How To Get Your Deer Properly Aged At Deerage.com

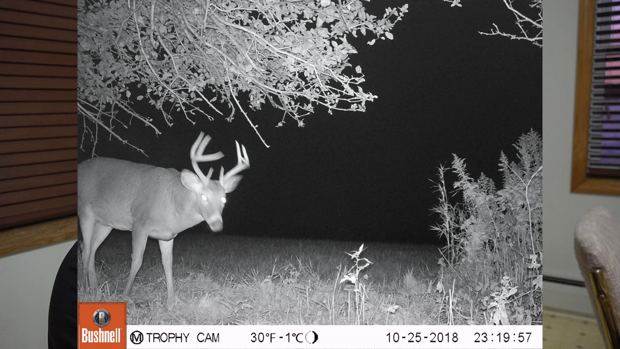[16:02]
So I'll show you the pictures of him in 2017, 2018, and then the picture I got of him in 2019. And from 2017 to 2018, he really didn't put on very many inches.
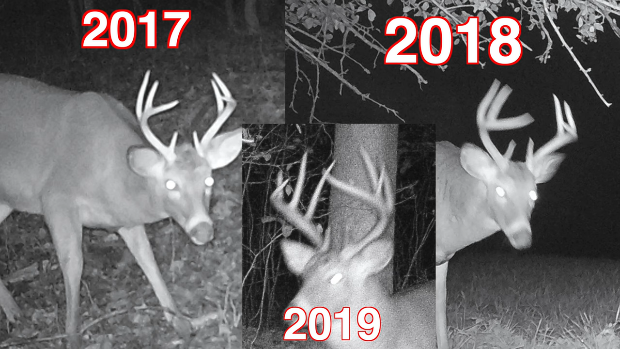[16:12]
I mean, he doesn't look, he looks about exactly the same in 2017 as he did in 2018. It wasn't until 2019 that he really exploded. But anyways, I'll show you the certificate that they sent.